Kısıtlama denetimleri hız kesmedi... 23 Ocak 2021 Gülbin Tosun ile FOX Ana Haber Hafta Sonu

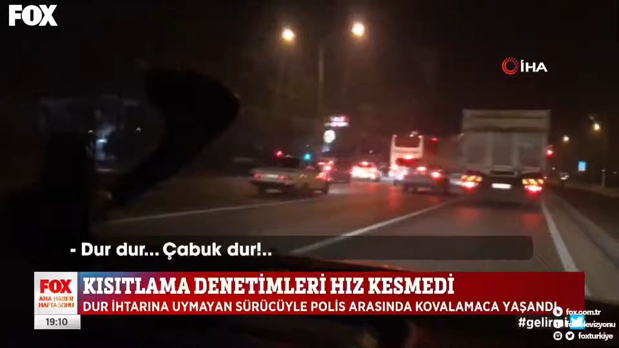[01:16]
Konya'da ise dur ihtarına uymayan ehliyetsiz ve alkollü sürücüyle polis ekipleri arasında kovalamaca yaşandı.